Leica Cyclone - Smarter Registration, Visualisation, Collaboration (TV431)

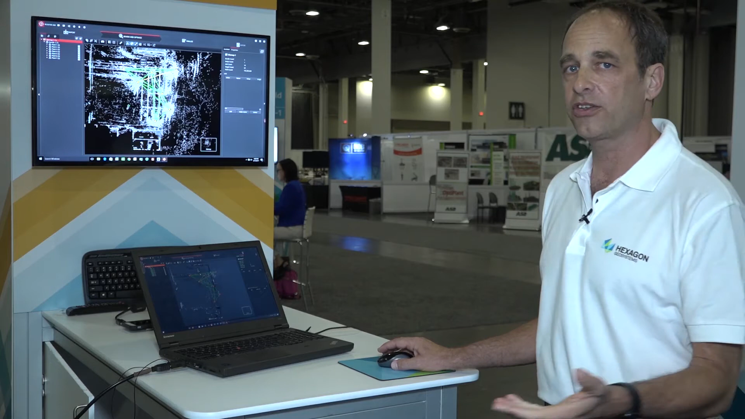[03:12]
Here at Leica Geosystems, quality means a very great deal, and we decided to put the quality right up on top of the point cloud so the user can know right away if it's good or not. There's no more need to slice or look at detailed reports to get your first feeling of quality. We've also included something that is a high visibility mode quality indicator section. These are boxes that tell you very quickly and easily the most important parts of the registration that you need to look at as a registration operator to make sure that these numbers fit your company's restrictions for quality.
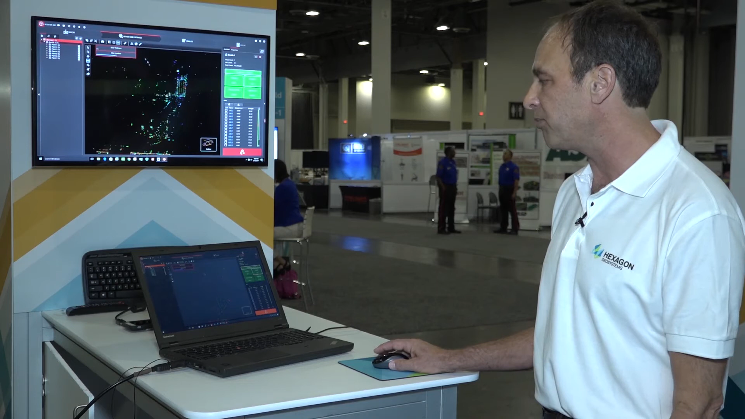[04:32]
important decisions regarding the quality of your registration. As you see here, as I move a slice up through the cloud and then I zoom in, the clouds are colored differently depending on when they were scanned.